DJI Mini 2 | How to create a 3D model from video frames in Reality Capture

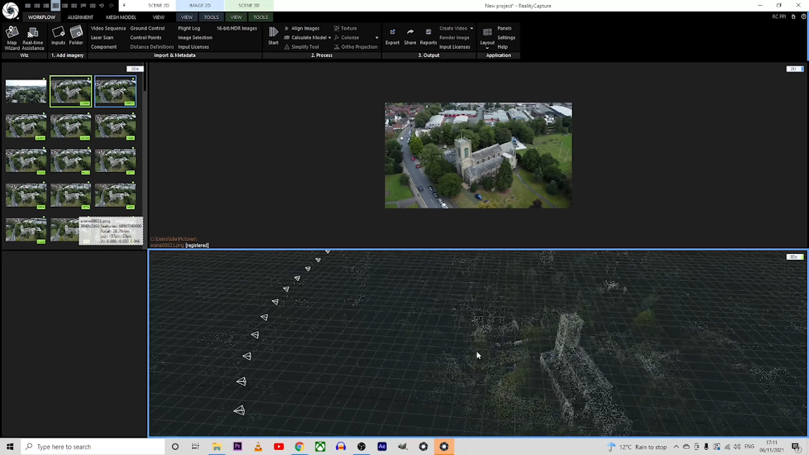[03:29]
After doing so, we go to Calculate Model and
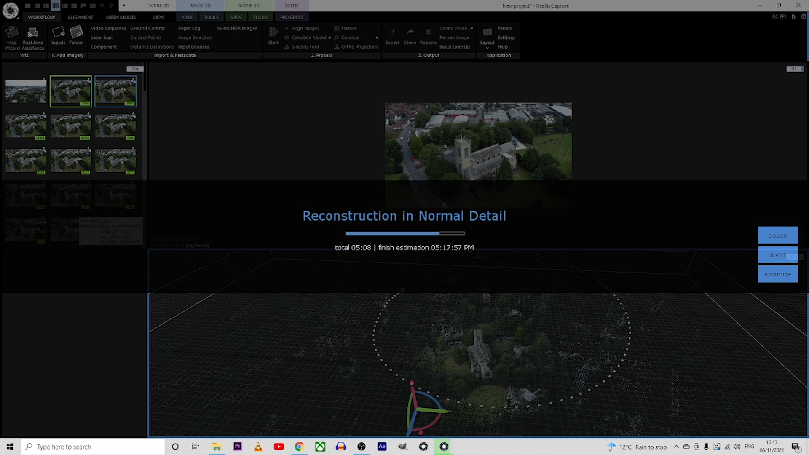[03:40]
now we have the Mesh created from the video frames. To get the Texture will obviously go to Texture and press it.
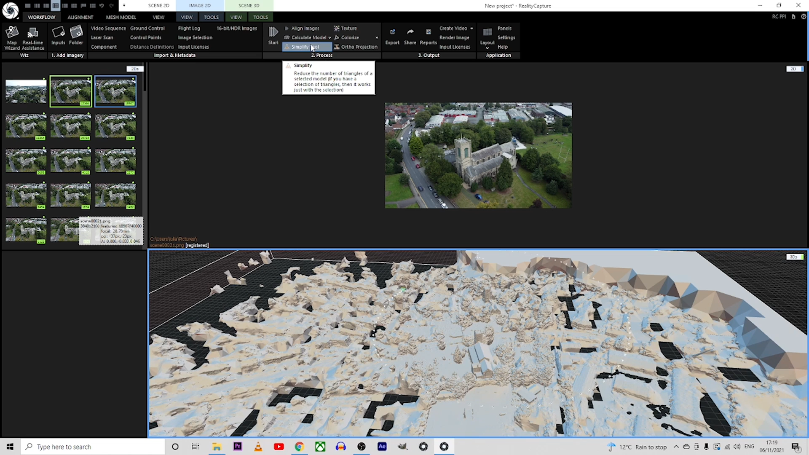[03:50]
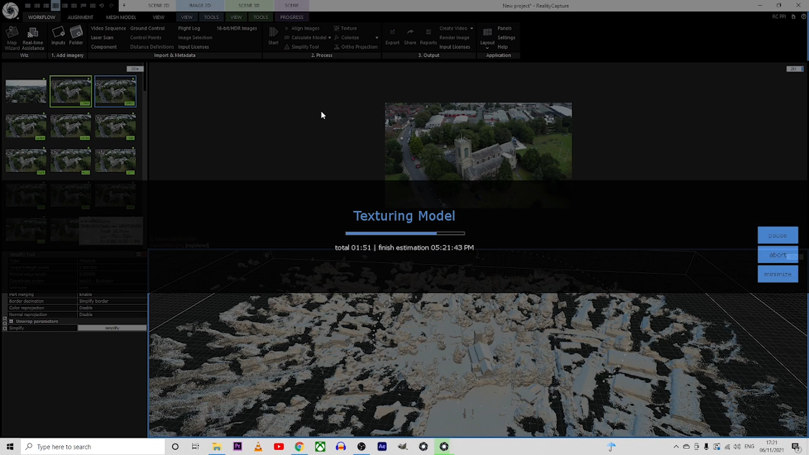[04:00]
And there's the final result the 3D model created.
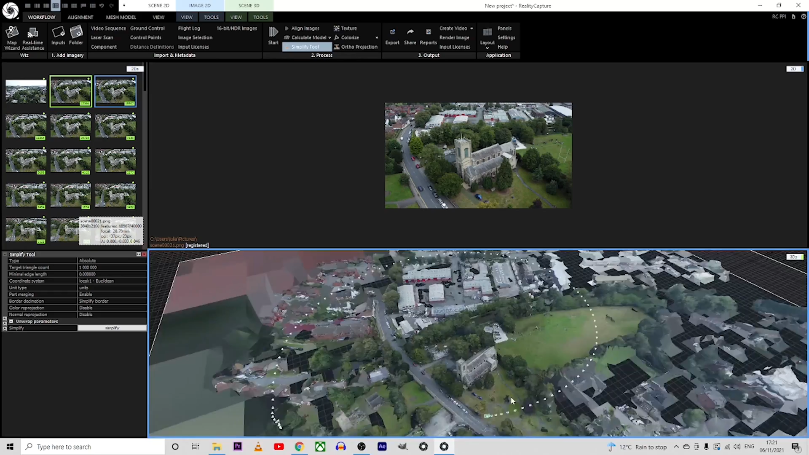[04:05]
It's not the best one but it looks okay,
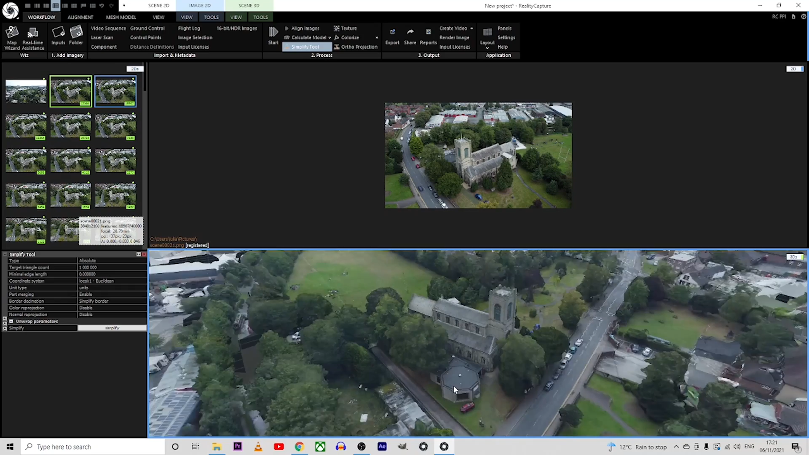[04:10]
it looks decent from my point of view and you can use it on your future projects.
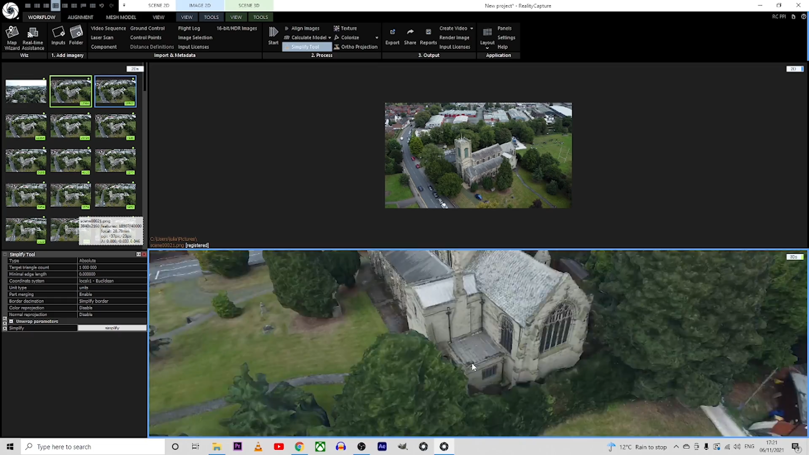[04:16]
To export the model,
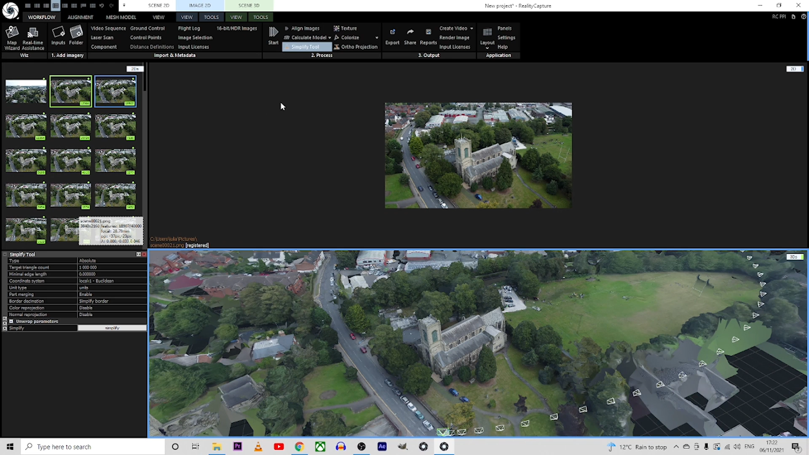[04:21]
you go to Export and you choose the extension you want.